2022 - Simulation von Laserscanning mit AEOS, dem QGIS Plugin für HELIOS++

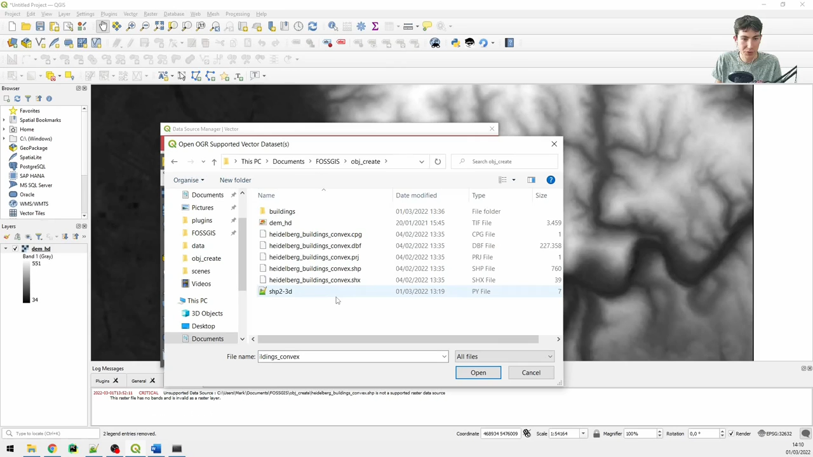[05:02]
nämlich ein Shape-File der verschiedenen Gebäude.
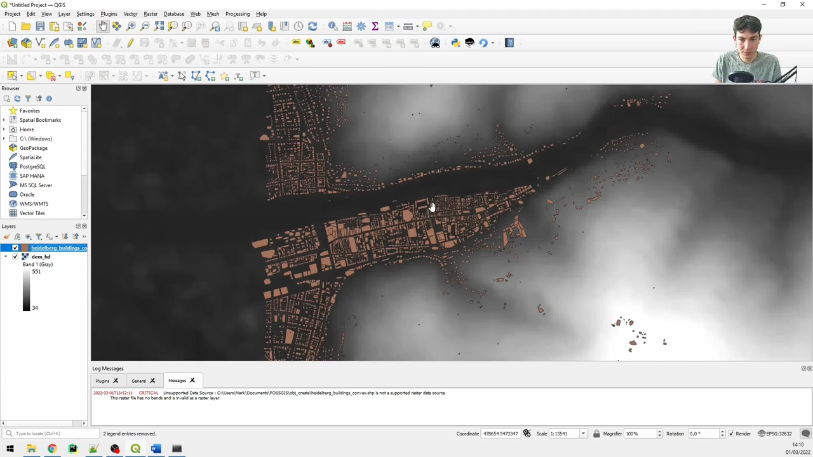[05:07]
Dieses Shape-File habe ich aus OSM geladen, danke an die OpenStreetMap-Contributor. Und ihr denkt euch vielleicht, dass das ein bisschen komisch aussieht. Nämlich sind all die Polygone hier konvex. Das hat einen bestimmten Grund, den ich euch gleich noch erklären werde. Nämlich müssen wir diese flachen Objekte natürlich irgendwie in die dritte Dimension ziehen. Und dafür habe ich ein kleines Skript vorbereitet, was ich euch jetzt im Folgenden zeigen werde.
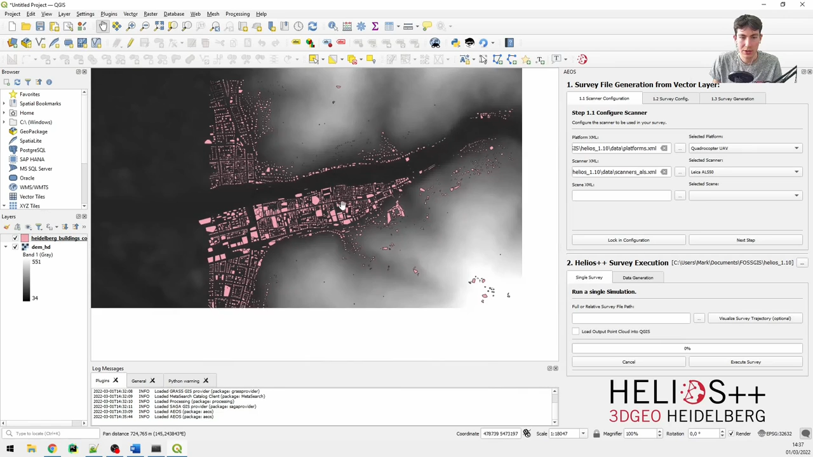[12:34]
Also das hier ist quasi unsere Szene, die wir eingescannt haben wollen. Wir haben uns überlegt, dass wir drei Surveys laufen lassen. Nämlich eine ALS-Survey, also luftgestütztes Laserscanning von einem Flugzeug. Dann eine ULS-Survey, das heißt UAV, also drohnengestütztes Laserscanning. Und eine MLS, also auf einem Auto montiert.
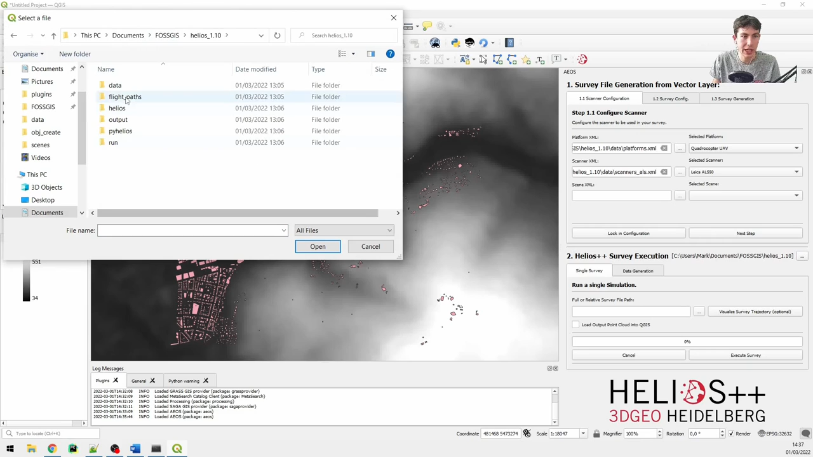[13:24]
Survey for Generation from Vector Layer. Dort erstellen wir unsere Surveys. Wir können unsere Szene festlegen, die wir vorhin kreiert haben. Die lag ja unter Helios 1.1.0, Data, Scenes, Heidelberg City. Genau, und da drin lag nur eine Szene, die Stadt Heidelberg, wie wir sie vorhin definiert haben. Das stimmt also schon mal. Als Plattform wollen wir erstmal vielleicht die ALS-Survey generieren. Deshalb wählen wir den Cirrus SR22, das ist unsere Flugzeugplattform. Und einen luftgestützten Laserscanner, da nehme ich mal den. Diese Konfiguration kann ich einloggen und zum nächsten Schritt weitergehen.
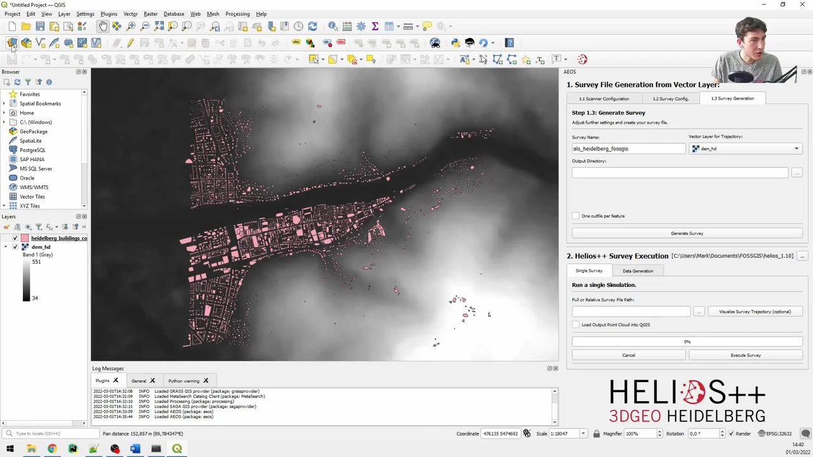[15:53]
Und jetzt muss ich noch ein Vektorlayer aussuchen, mit dem ich die Flugbahn des Scanners definieren kann. Und da habe ich schon was vorbereitet. Das liegt auch schon in meiner Helios-Installation unter Foskis, Flight Paths, genau, ALS.
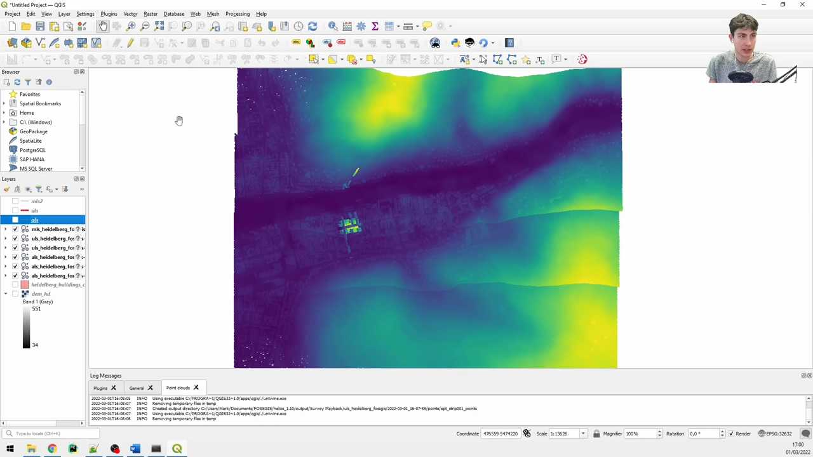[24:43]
Das kommt meiner Erfahrung nach im 3D-Viewer manchmal zu Problemen, wenn man die noch anhat. Diesen 3D-View erstelle ich jetzt und ziehe ihn groß, damit wir uns das zusammen anschauen können. Im Moment sind alle drei Punktwolken nach deren Z-Attribut eingefärbt. Deswegen sieht man bei der ALS-Punktwolke jetzt ganz gut das Gelände und auch die einzelnen Gebäude.
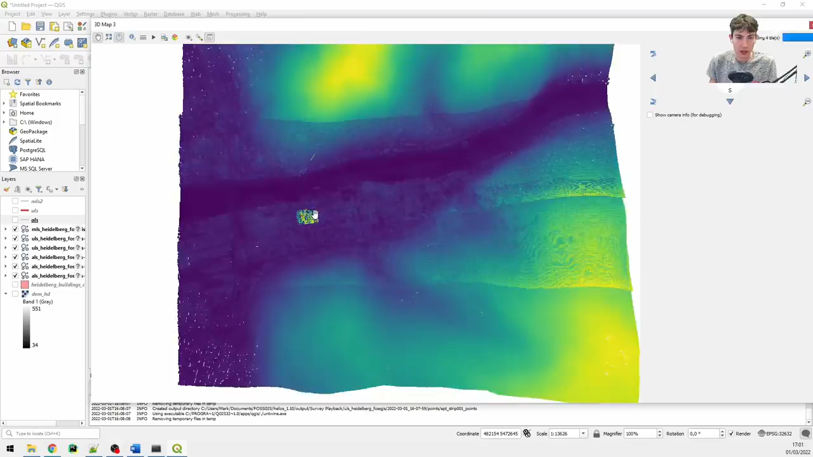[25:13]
Genauso bei den anderen Befliegungen.
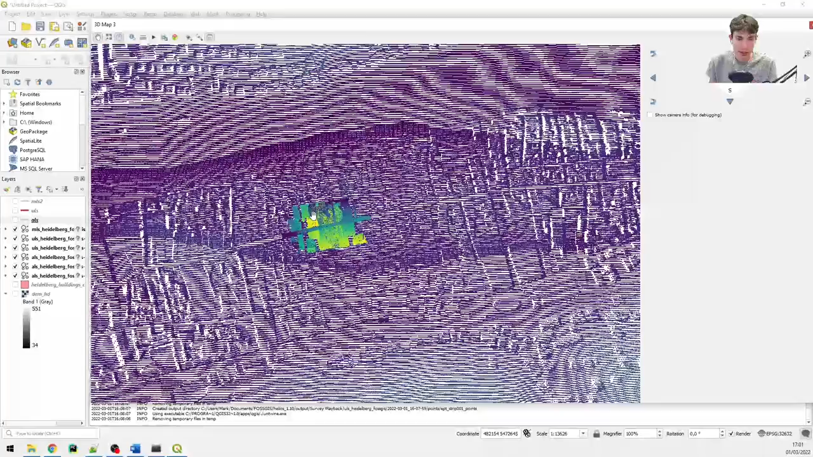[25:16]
Da ändere ich jetzt nochmal schnell die Symbologie, damit wir die auch unterscheiden können. Die MLS-Survey mache ich rot und die ULS-Survey mache ich blau, sagen wir mal.
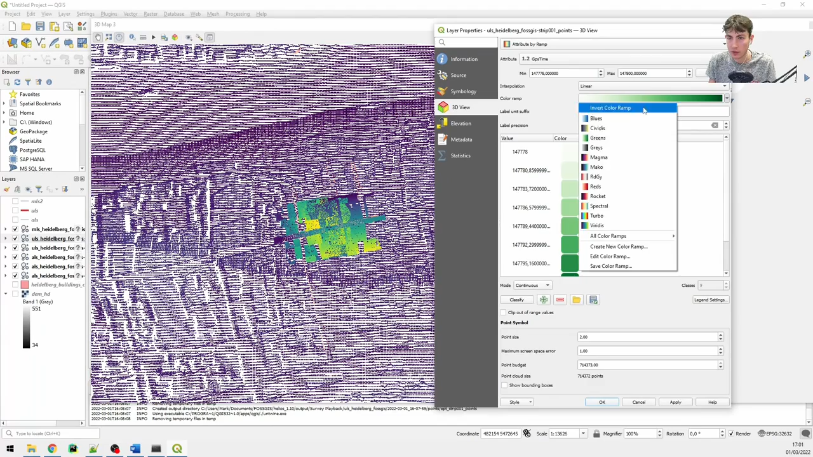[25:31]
Noch für den zweiten Leg. So genau,
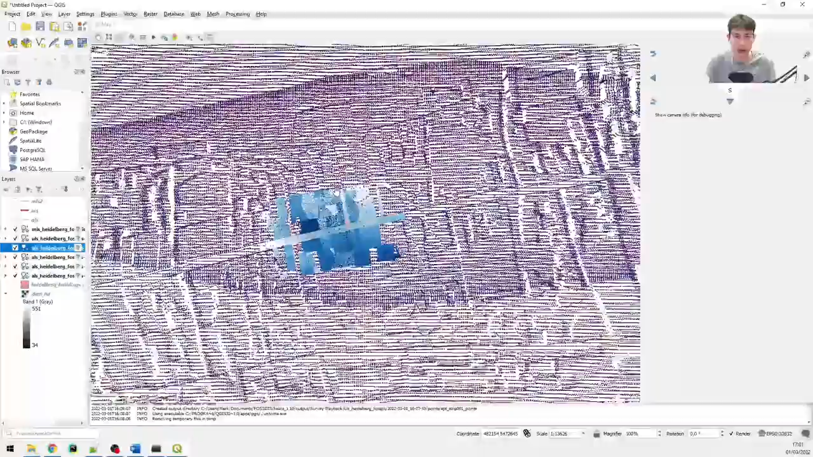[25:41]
jetzt können wir hoffentlich unsere Punktwolken unterscheiden und wir können auch mal in die dritte Dimension switchen. So, hoppala.
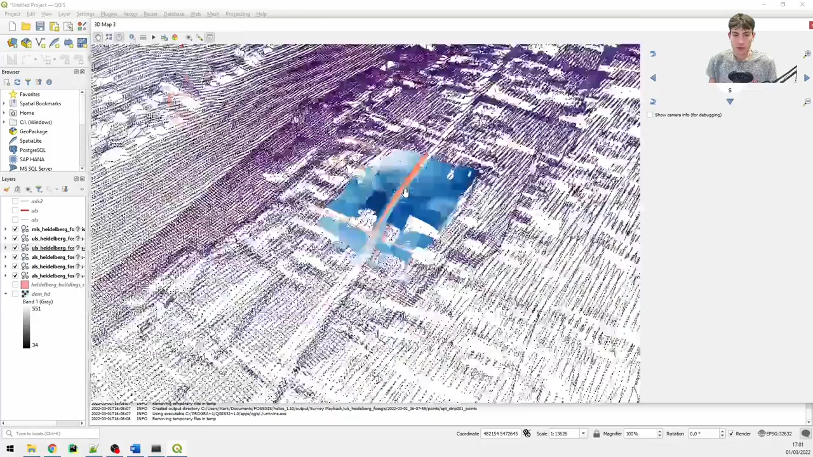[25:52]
Aus dieser Perspektive sehen wir jetzt auch ganz gut, was der Trade-off ist bei dem ALS. Wir haben natürlich eine viel größere Fläche abgedeckt, aber die Punktdichte ist viel geringer. Also hier kann man gar nicht mehr richtig die Gebäude erkennen, während wir es bei dem ULS und dem MLS schon können. Und man kann sich vorstellen, dass bei einer Datenauswertung das ALS-Ergebnis hier es ein bisschen schwierig wäre, die Gebäude rauszulesen oder rauszuanalysieren,
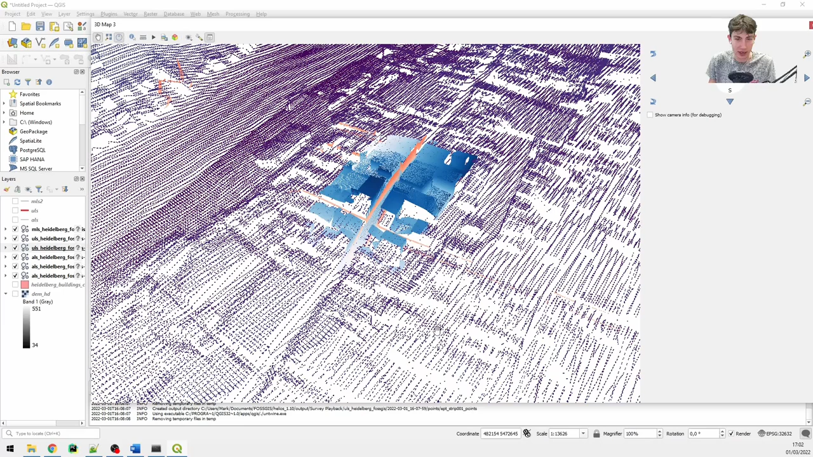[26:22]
während es bei dem ULS und dem MLS schon viel besser aussieht. Oberflächlich sind hier all die Flächen sehr gut abgedeckt.
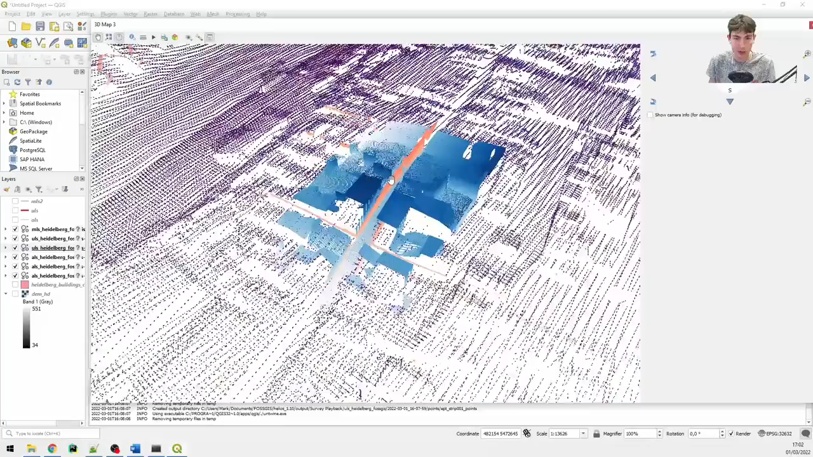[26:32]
Wenn wir aber reinzoomen, sehen wir aber, dass auch hier manche Bereiche besser und manche schlechter abgedeckt sind. Das ULS hat all die Dächer sehr gut erfasst,
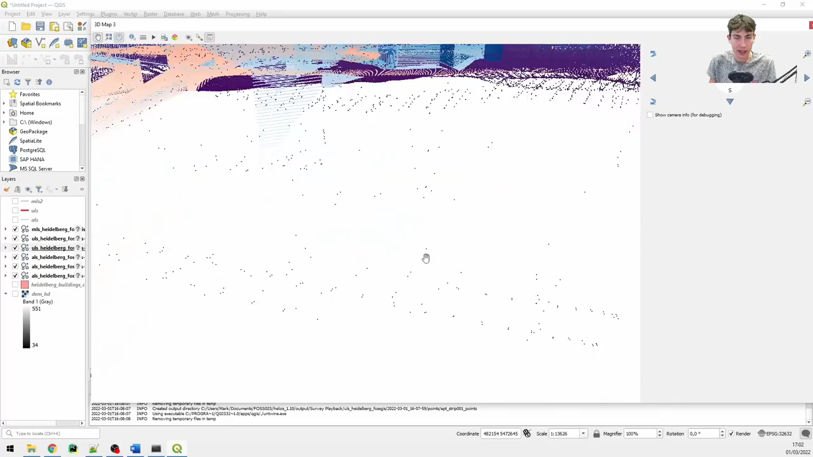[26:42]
dafür die Hauswände nicht sehr gut. Wenn wir zum Beispiel hier schauen, hier ist es komplett leer oder hier an diesen Wänden, während das MLS, da wo der Laser hingeschossen hat, die Wände sehr gut erfasst hat. Man könnte es jetzt bestimmt so einstellen, wenn man den Winkel des Scanners nochmal abändert, dass die Wände besser erfasst werden und somit mit dem MLS die Hauswände gut erfassen. Bei dem ULS ist das momentan nicht der Fall.
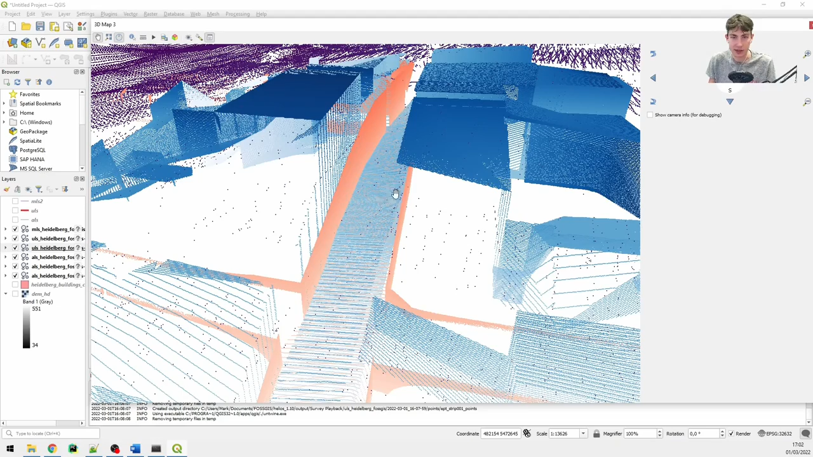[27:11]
Wenn wir uns jetzt mal ein paar Attribute anschauen wollen von der Punktwolke, dafür schalte ich alles aus, außer das MLS
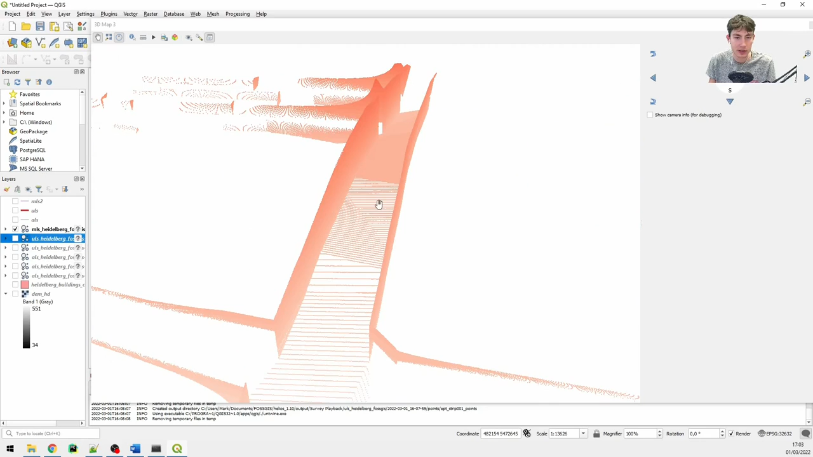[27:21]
und wir können mal reinschauen, was so eine Punktwolke eigentlich mitliefert und was Helios uns auch mitliefert an Attributen.
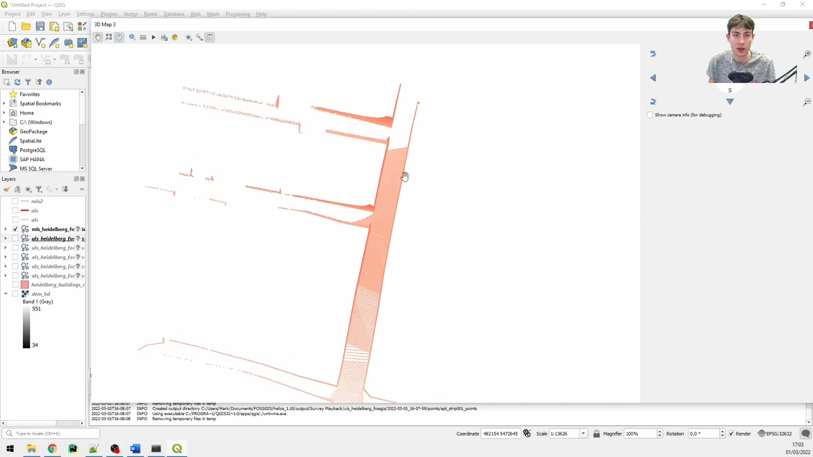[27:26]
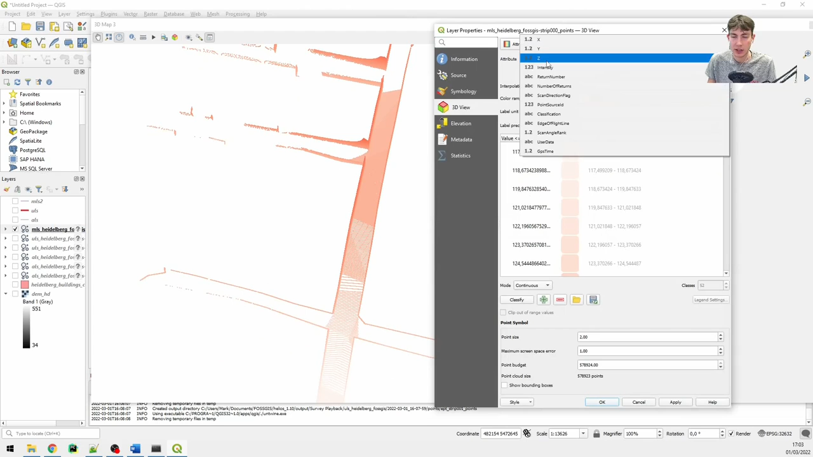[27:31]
Nämlich ist momentan, wie gesagt, sind die Punktwolke nach Z eingefärbt. Ich kann jetzt aber auch mal sagen, ich will mir die GPS-Time anschauen. Die GPS-Time ist ein Wert, der jedem Punkt zugeschrieben wird und der aussagt, zu welchem Zeitpunkt er aufgenommen wurde oder zu welchem Zeitpunkt das Rücksendesignal des Punktes aufgenommen wurde.
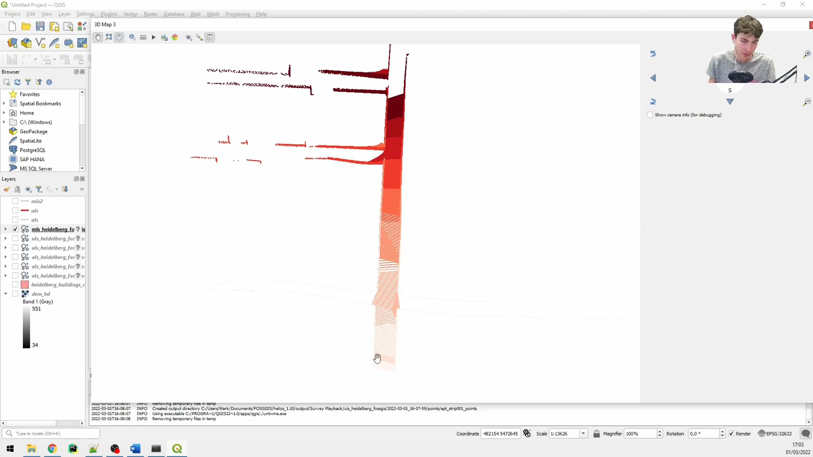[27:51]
Und hier erkennen wir jetzt einen schönen Gradienten, natürlich von Anfang der Server hier bis zum Ende hier und wie das Auto schön gefahren ist oder gefahren sein muss.
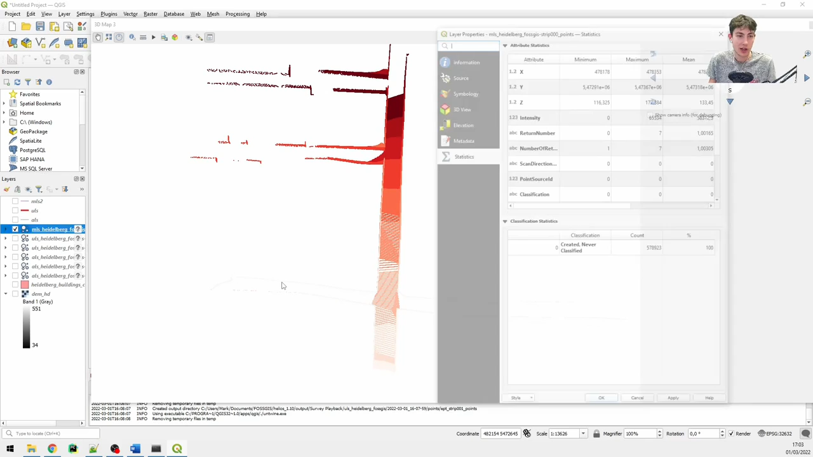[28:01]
Das virtuelle Auto. Was können wir uns noch anschauen?
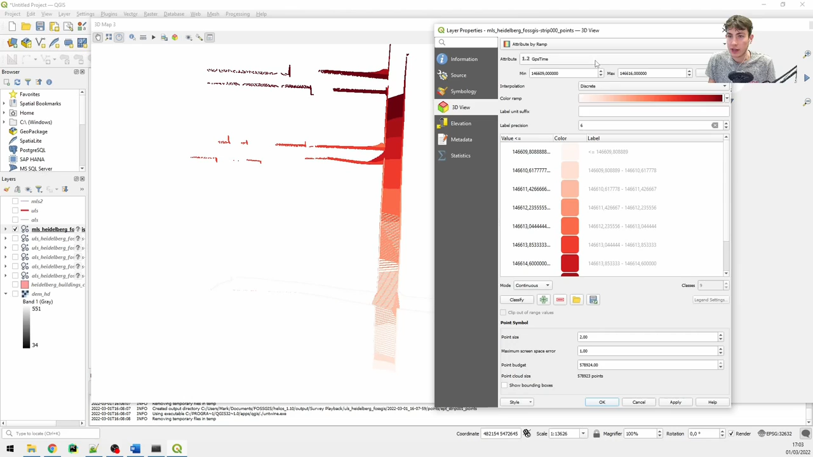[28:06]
Wenn wir mal, wir können uns noch die Intensität anschauen.
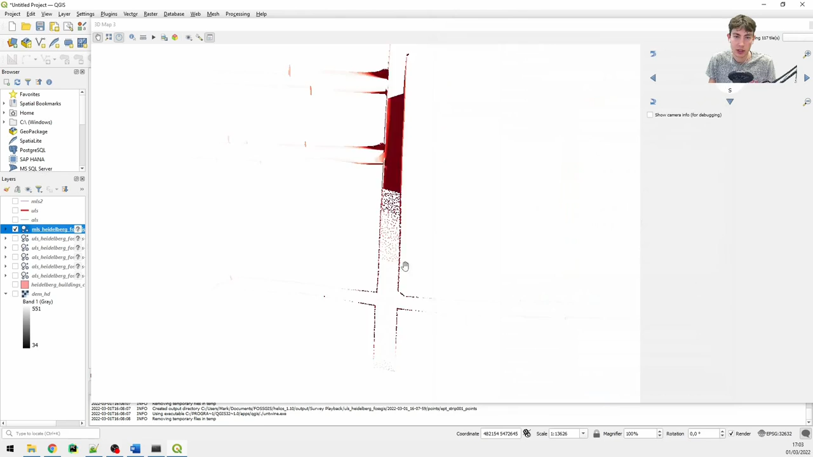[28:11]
Die variiert auch ein wenig, abhängig davon, in welchem Winkel der Punkt auf die Oberfläche getroffen ist. Das wäre in echt jetzt viel heterogener.